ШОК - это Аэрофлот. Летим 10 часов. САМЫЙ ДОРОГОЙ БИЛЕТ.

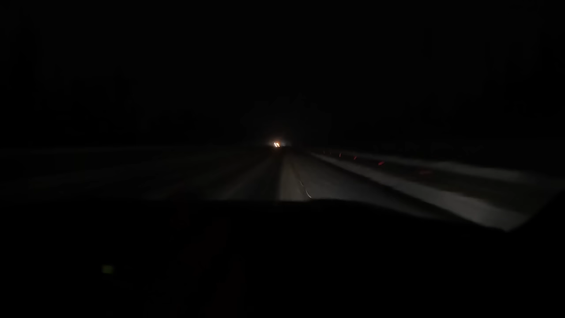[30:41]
чтобы у тебя была вот такая не чищенная на хрен дорога как это работает вообще и тут я в шоке 10